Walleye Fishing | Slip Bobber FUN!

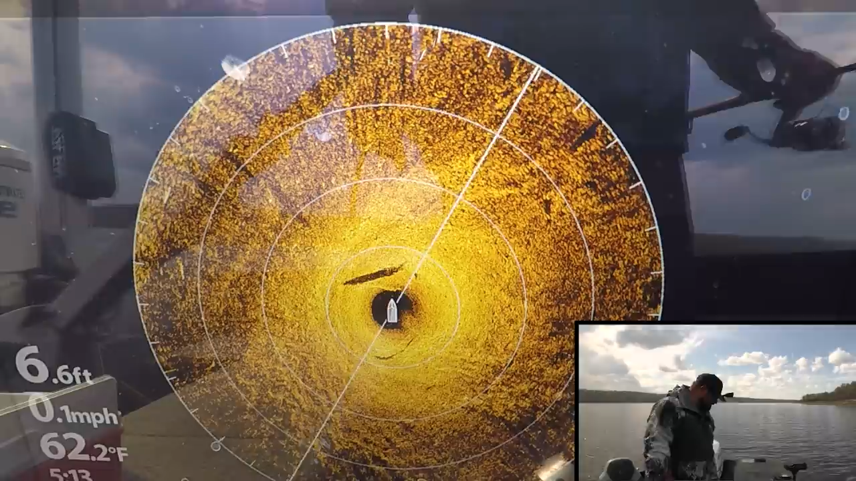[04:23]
On screen: depth 6.6 ft, water 62.2°F, speed 0.1 mph
Almost looks like a pike though I'd say. That looks like a pike to me.
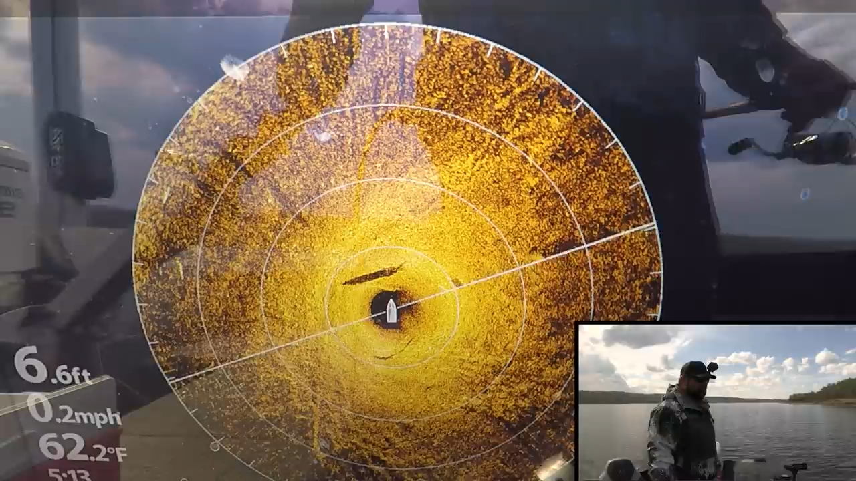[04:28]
On screen: depth 6.6 ft, water 62.2°F, speed 0.2 mph
Am I going to get bit off by a pike here right away? Just watching the bobber. Watching the bobber. Yep. Yep. I knew there was a fish there.
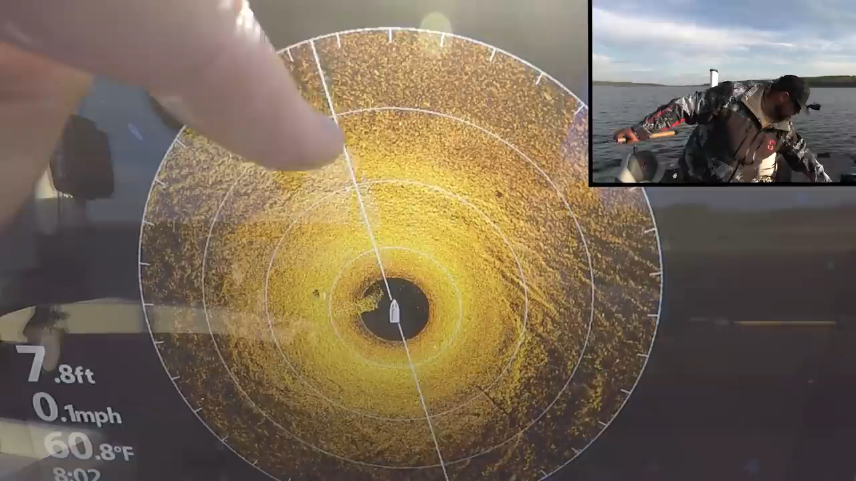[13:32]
On screen: depth 7.8 ft, water 60.8°F, speed 0.1 mph
summer one off the left there was some in the front there they vanished when that thing went around
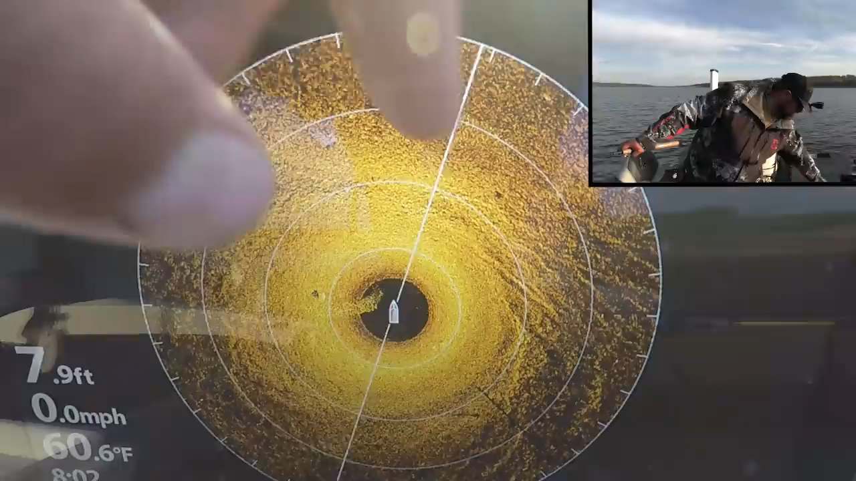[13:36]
On screen: depth 7.9 ft, water 60.6°F, speed 0.0 mph
there's one there we'll see what happens he vanished oops bobber down
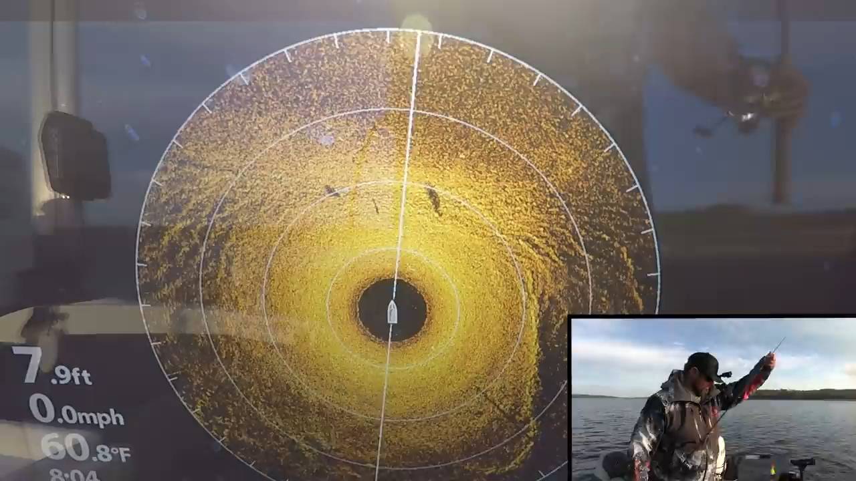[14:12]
On screen: depth 7.9 ft, water 60.8°F, speed 0.0 mph
front left here we're gonna go front i think gonna cut
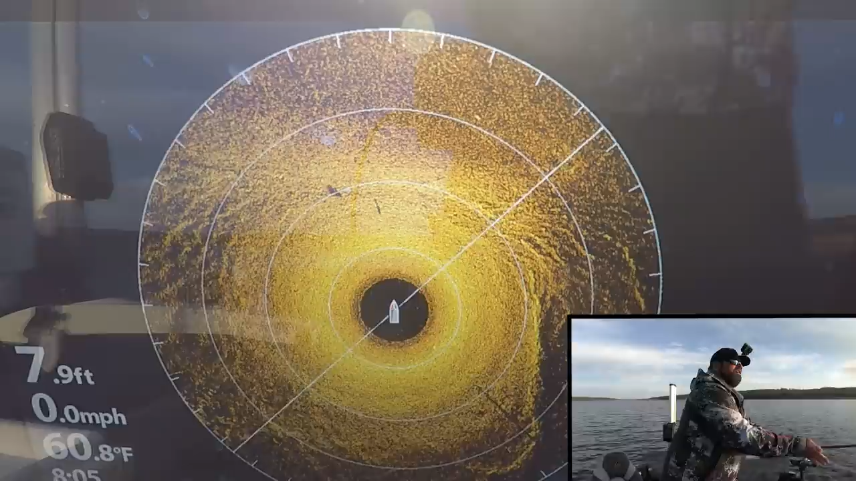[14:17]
On screen: depth 7.9 ft, water 60.8°F, speed 0.0 mph
him off he was there and then he's there so i threw out front left hopefully i cut him off here
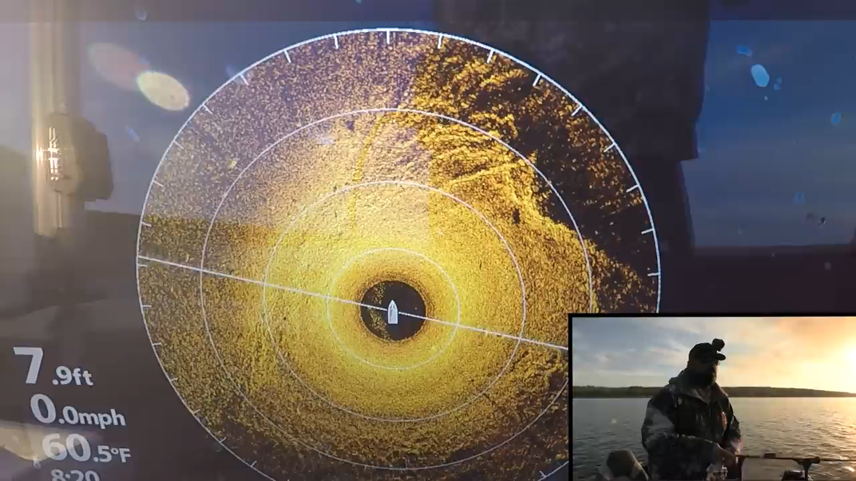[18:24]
On screen: depth 7.9 ft, water 60.5°F, speed 0.0 mph
that left up there kind of where i was before actually they're a little bit more over the right or a little bit more over the left now i'm going to cast out again bobber should turn to its side
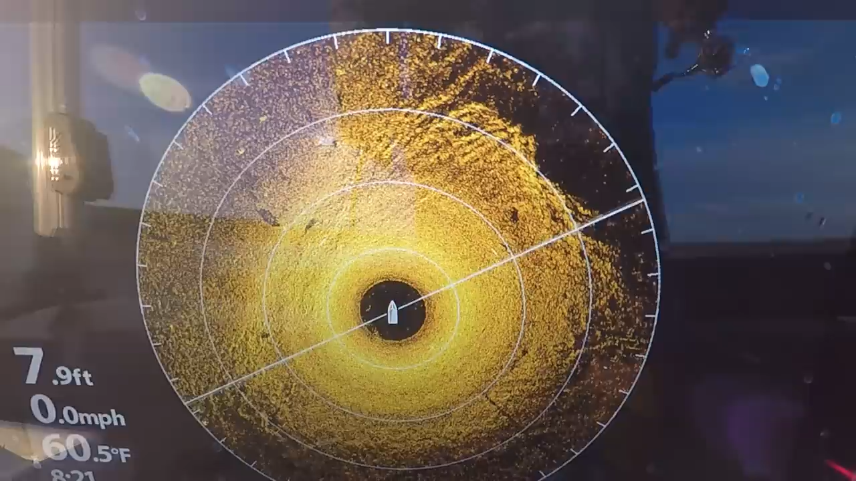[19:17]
On screen: depth 7.9 ft, water 60.5°F, speed 0.0 mph
through the weeds but a harder bottom this works really well this fish i should be getting within that strength in right here should be money right there
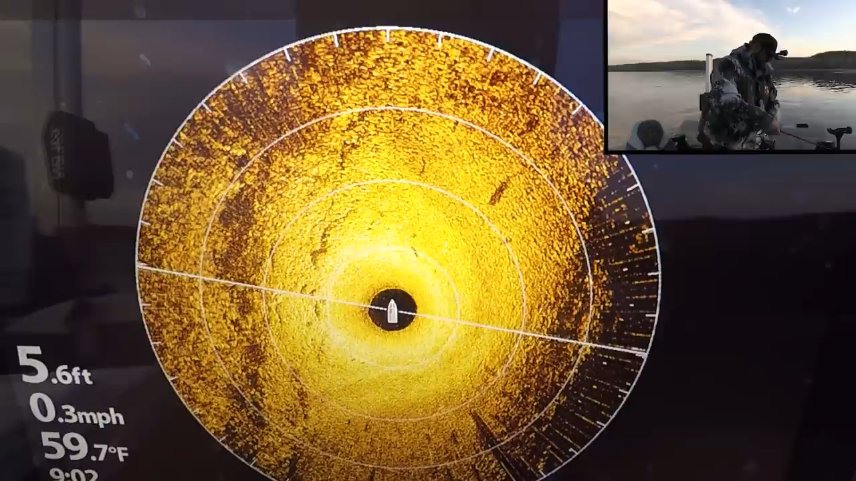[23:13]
On screen: depth 5.6 ft, water 59.7°F, speed 0.3 mph
ledge let's cast up there with the 360 or i should say let's cast
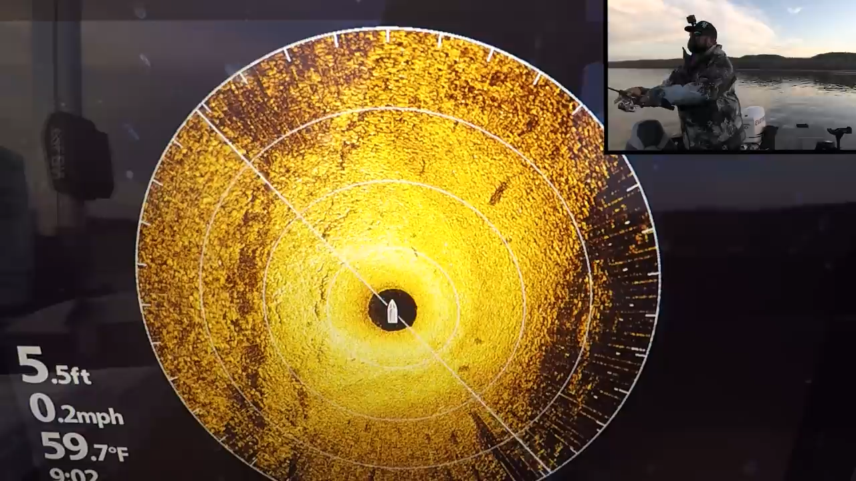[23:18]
On screen: depth 5.5 ft, water 59.7°F, speed 0.2 mph
up there with the jig i saw them on the 360 right here there's two of them there we go oh
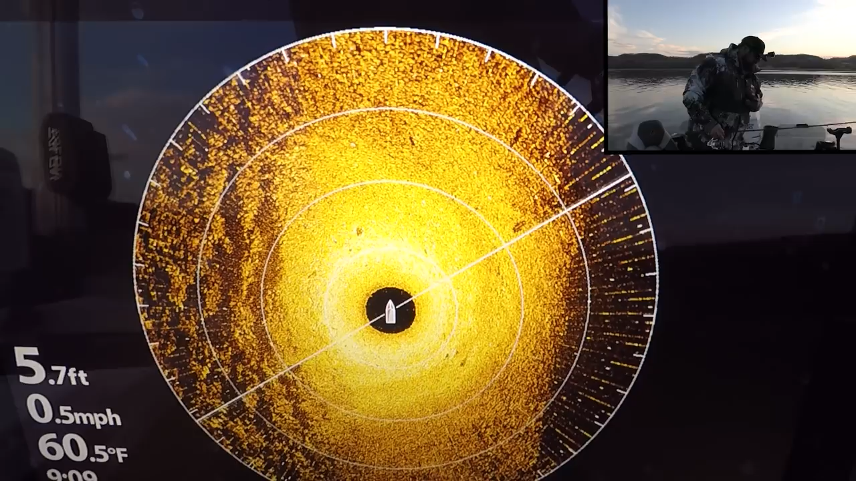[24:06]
On screen: depth 5.7 ft, water 60.5°F, speed 0.5 mph
let's go after those fish right there and there front right calling
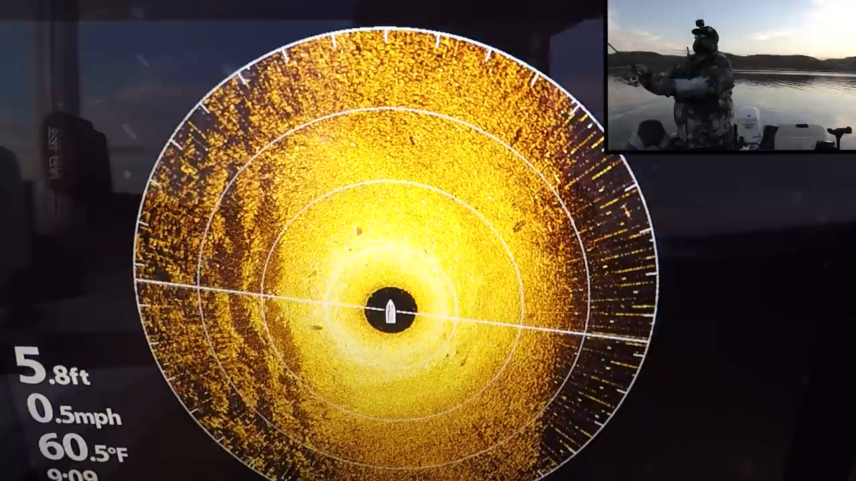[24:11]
On screen: depth 5.8 ft, water 60.5°F, speed 0.5 mph
it now it's going to be the last cast i'm gonna score a fish right here we're gonna